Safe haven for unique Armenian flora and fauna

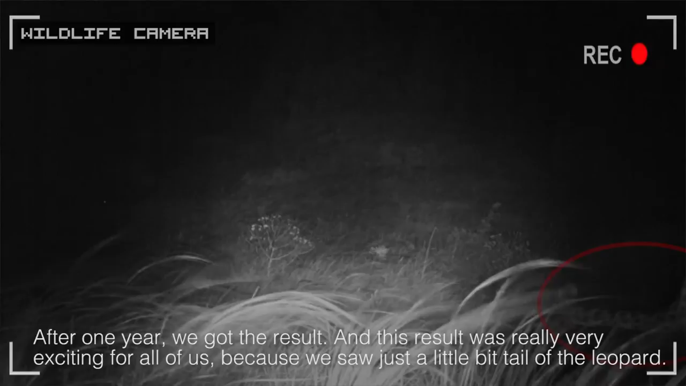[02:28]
the leopard but this was the first ever video shootage of the leopard in Armenia.